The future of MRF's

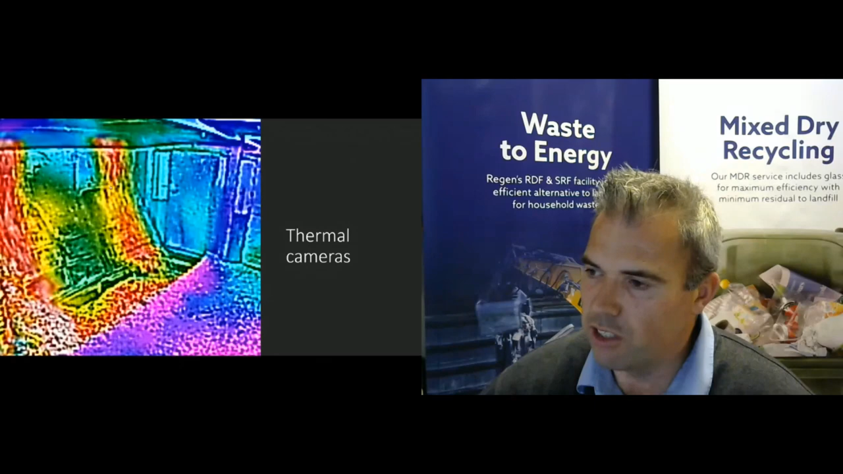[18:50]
And like how small of a differences in temperatures this can record all from a distance. So look, to summarize up, I think there's going to be significant changes in the next 15 years.